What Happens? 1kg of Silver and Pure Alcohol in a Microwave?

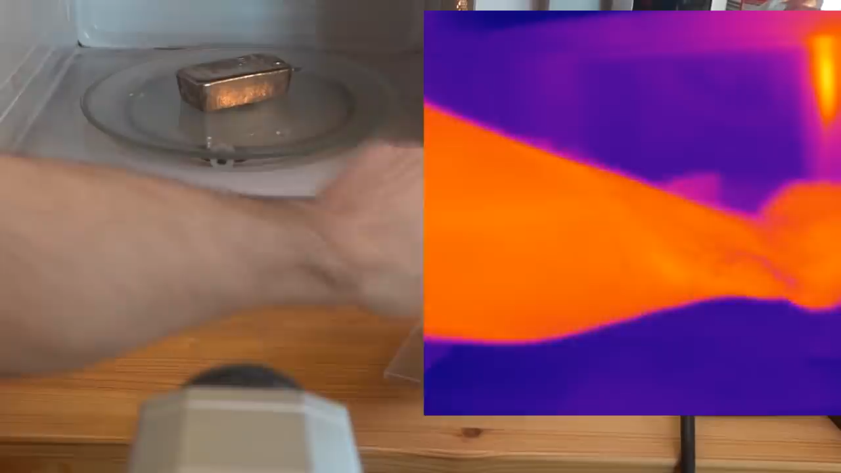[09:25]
that I can now get a sensible temperature reading on the on the metal so cool let's stick them in the microwave for
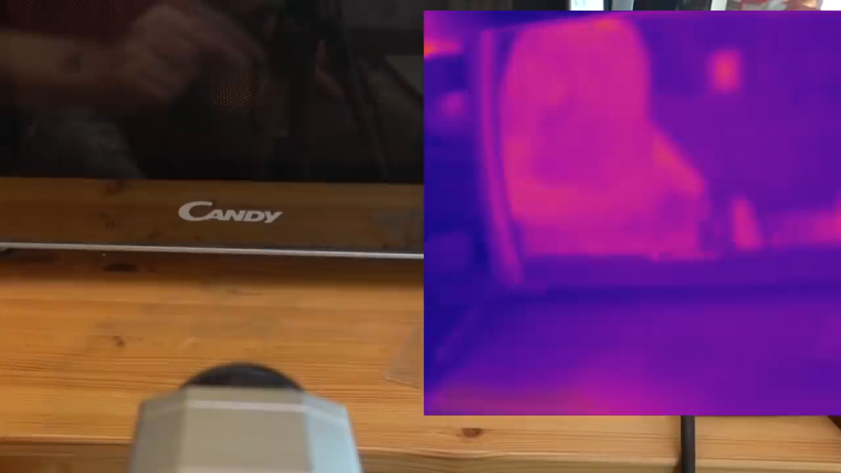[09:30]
30 seconds and see what happens and not a lot in the way of sparks
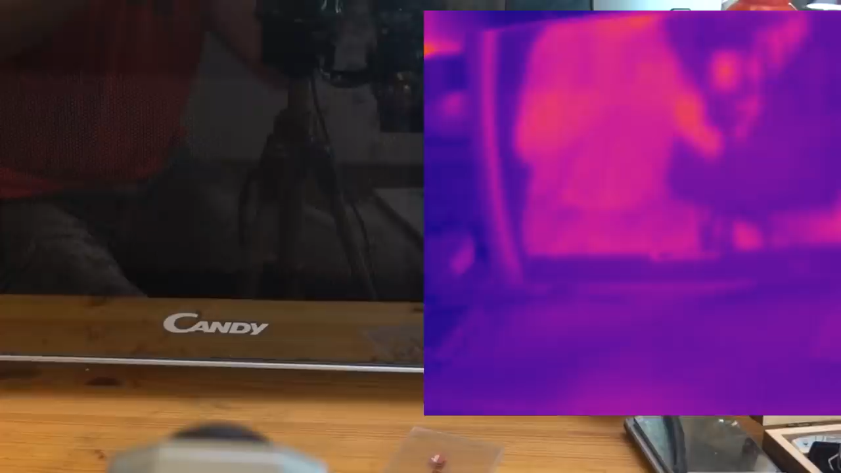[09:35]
or anything that goes on there now you'll recall from the previous video I was telling you the metals
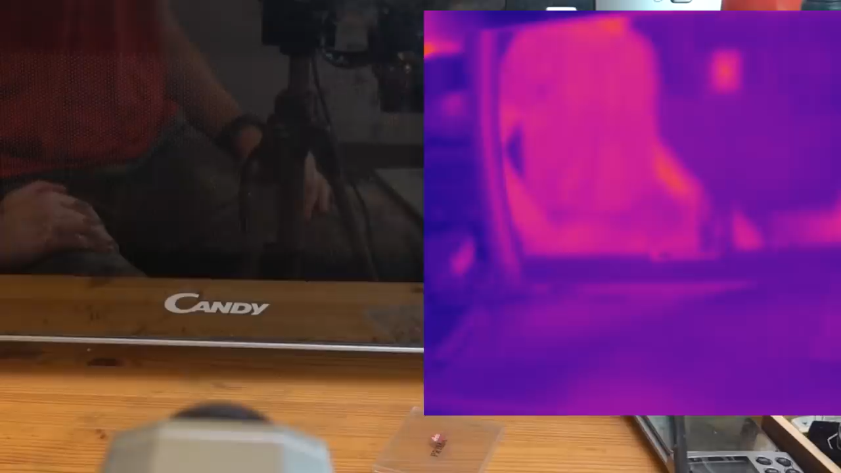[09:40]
are basically yeah fairly roughly other is reflective in the microwave region as they are in the infrared this should
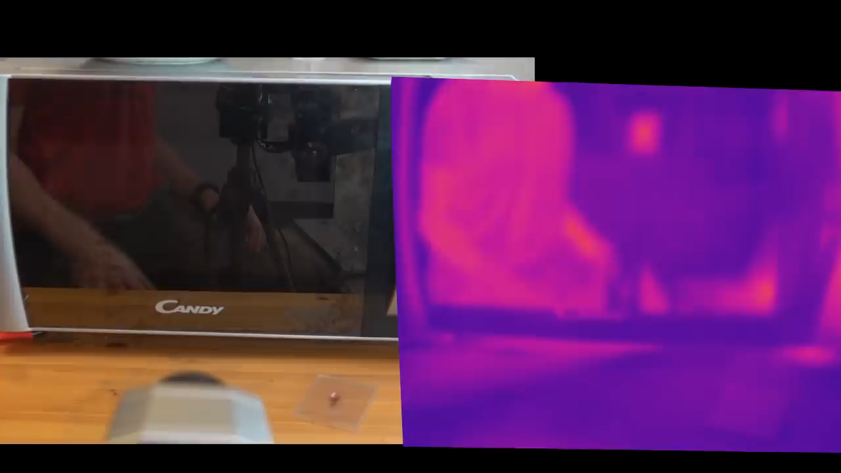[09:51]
come out remarkably unmicrowaved but we will see
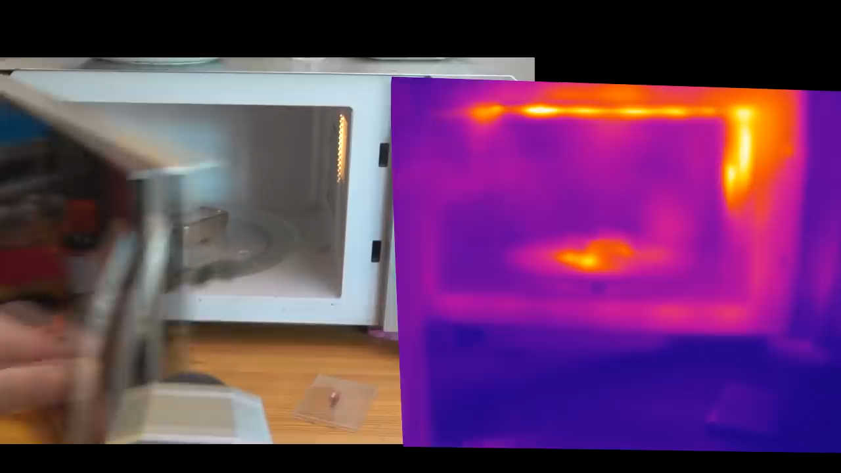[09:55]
and what do we have some signs of heating but the heating is early enough is actually more just
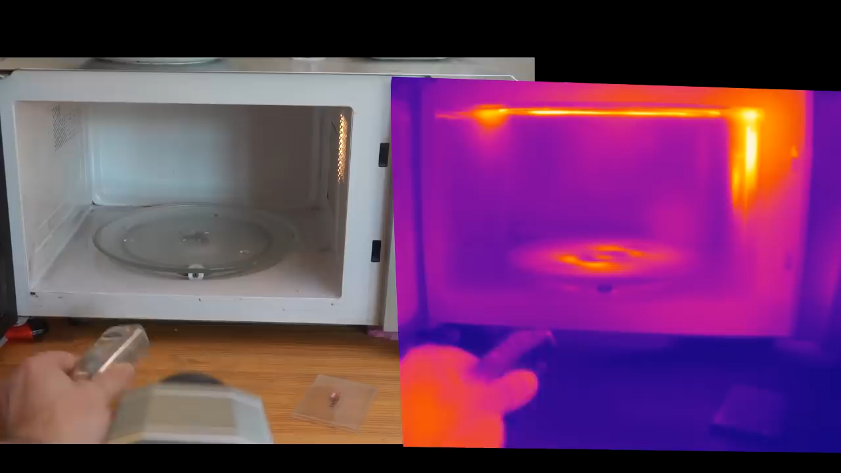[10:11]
where the metal clock was sat that's so weird oh my word that I wasn't expecting at all
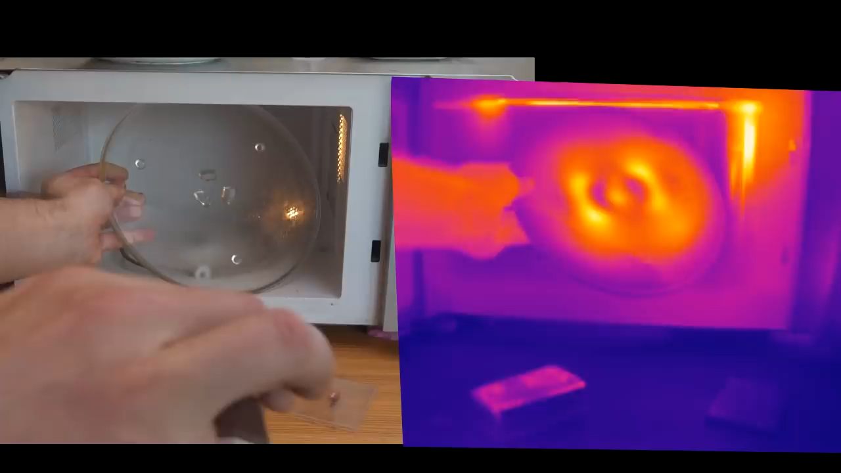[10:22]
you can see the frequency of the I think that's the frequency of the microwaves that I think
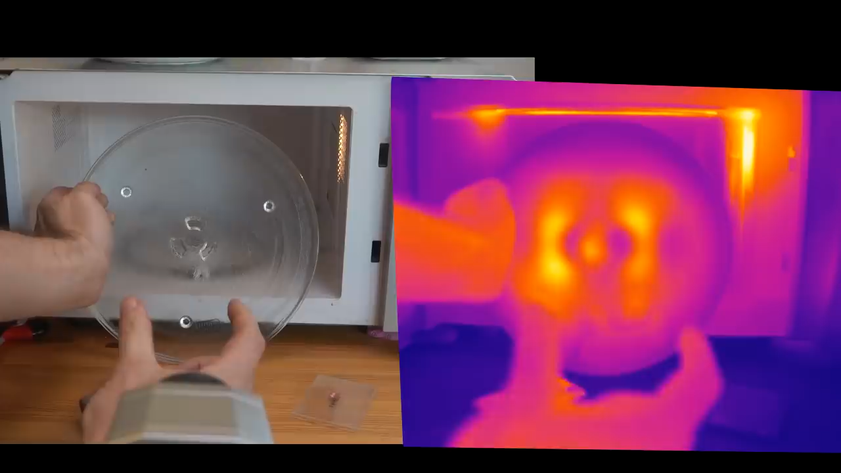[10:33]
is the wavelength of the microwaves yeah
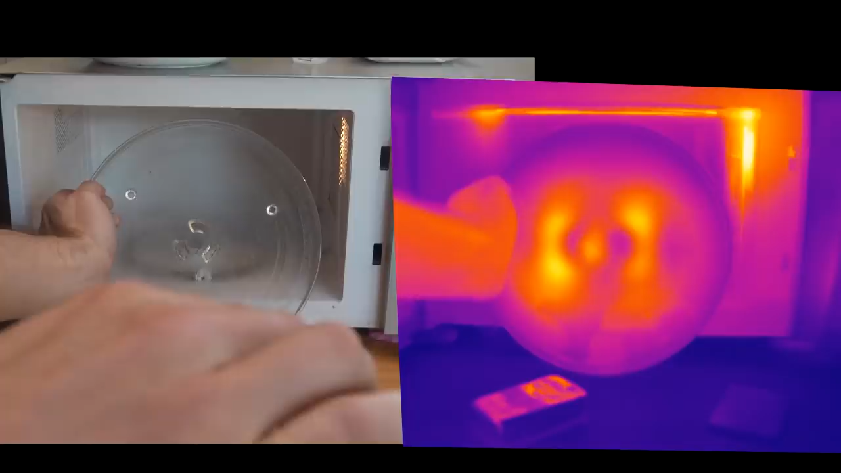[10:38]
that's about focused cool so
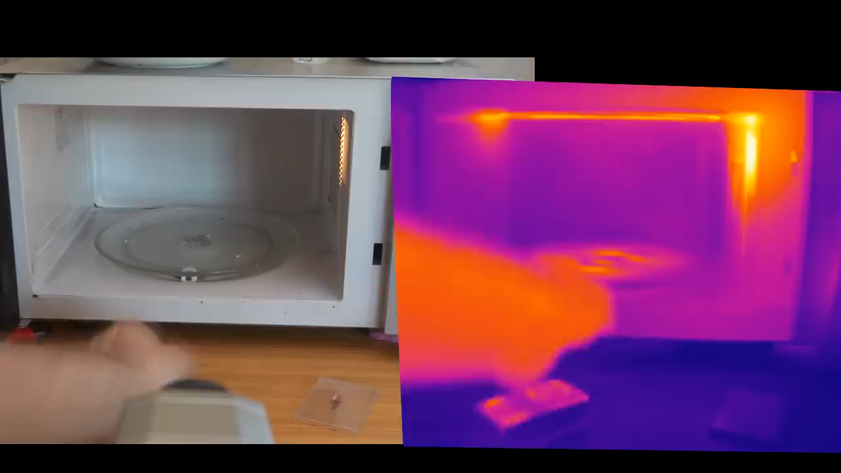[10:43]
I'm not I'm not sure about that anyway right the most
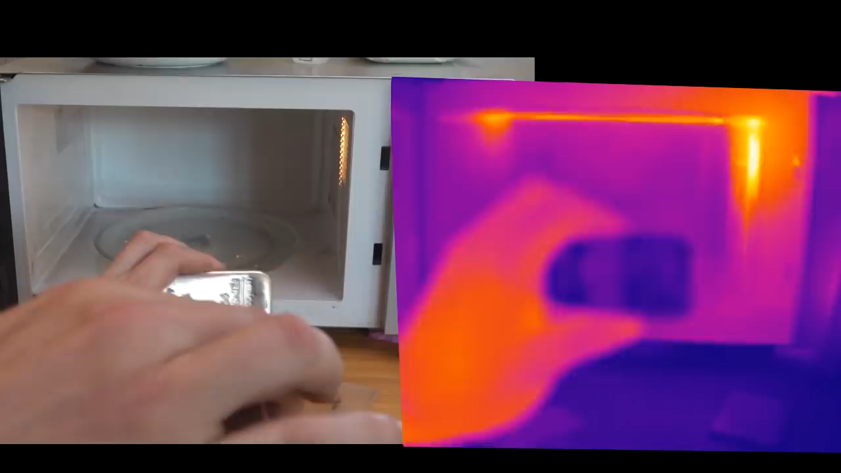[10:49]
important thing is that if we focus on our block that there's almost no
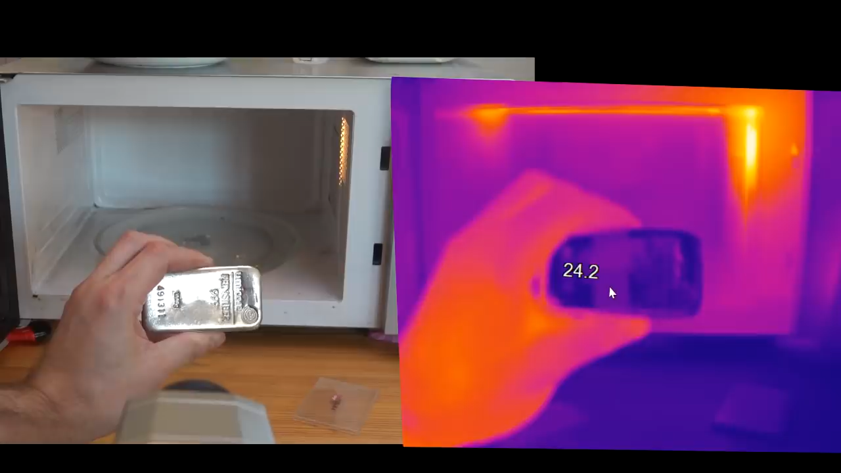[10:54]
temperature change on this whatsoever great so what